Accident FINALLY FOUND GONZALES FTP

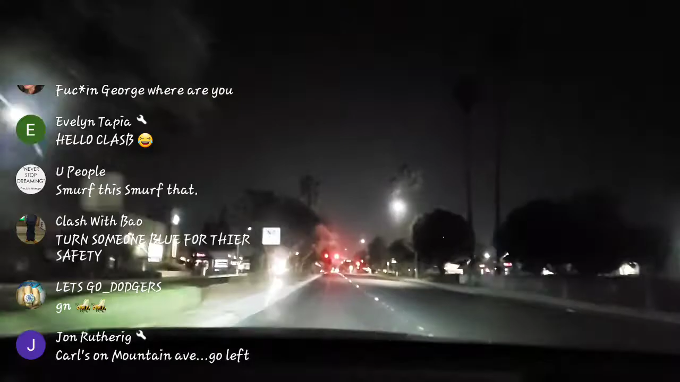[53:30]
He was there earlier, wasn't he? No, he hasn't came up at all. I thought I saw him. He's probably arguing with his sister right now. Or probably sat on his dog and can't find it. Carl's on Mountain Avenue, go left. On Mountain Avenue, go left?
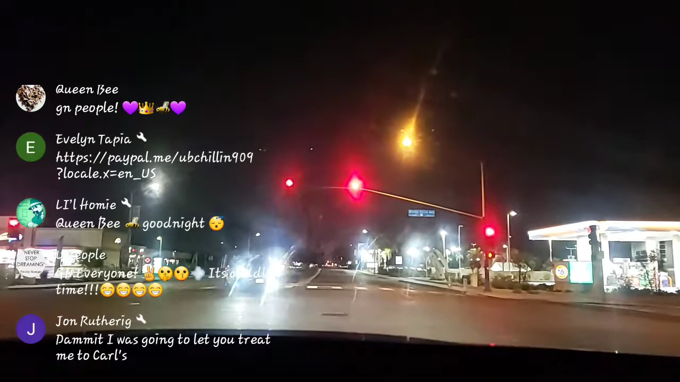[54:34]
I know, Mr. Chip. Oh, man, careful, he's there. Oh, those putos too, man. Oh, he's making a left right there. They probably recognize the car.
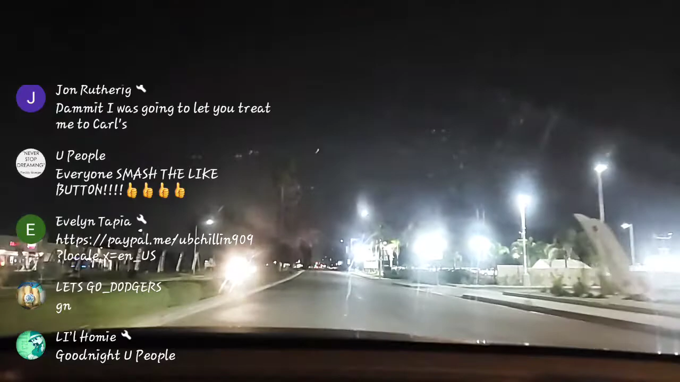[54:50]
No, he's going in the back.
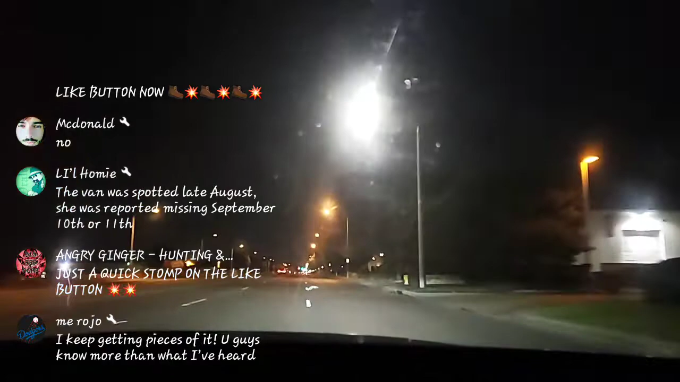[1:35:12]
I found Ontario. Let me just find a driveway to get in.
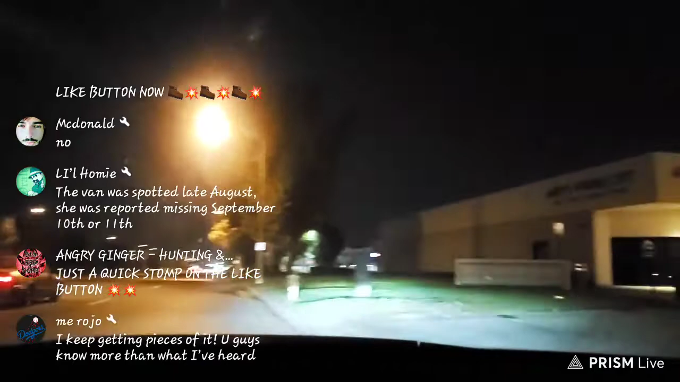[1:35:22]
Oh, can you go through the straight through the back and get the other street? Go straight to the back.
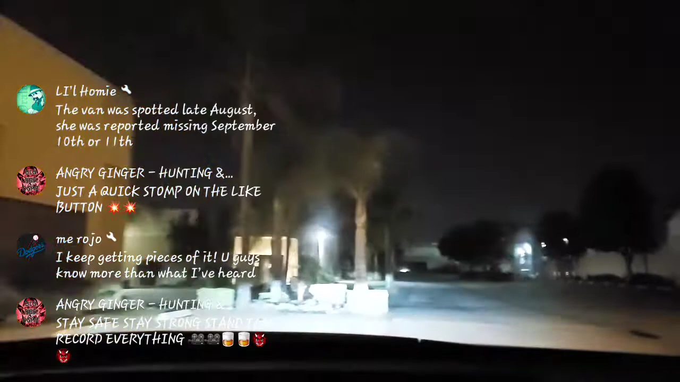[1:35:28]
No, baby, you don't come out over there. You don't know that?
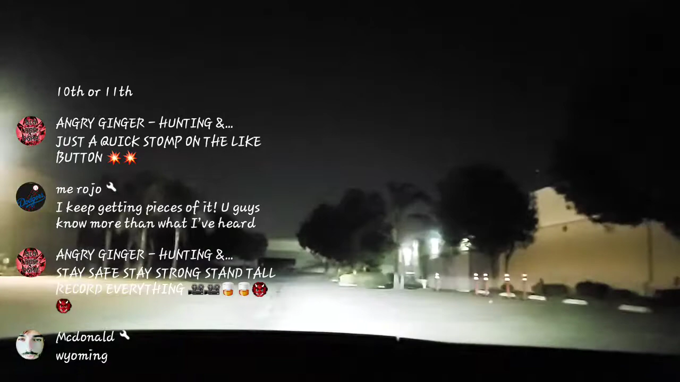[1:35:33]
All these buildings are there, babe. Well, you're almost there. Might as well keep going straight. No. Ah, compa. Baby, those buildings are there. It's not a corner. How far is it so I could drop you off here? I think it's like we're passing Sultana.
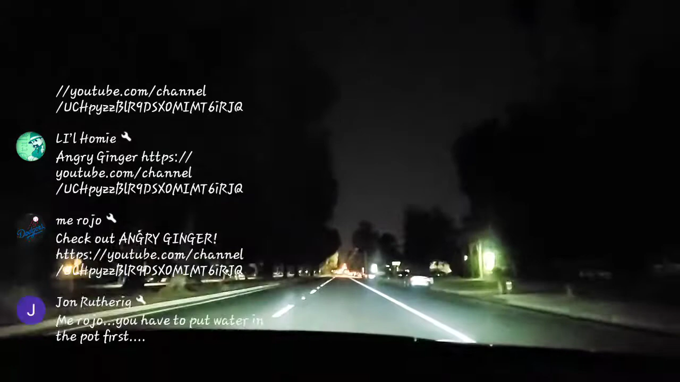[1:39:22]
Is there a cop over there? We'll just go check over there and then we'll call it a night, baby. It kind of looks like it, but then it don't because I'm kind of blind. I'm blinded with science.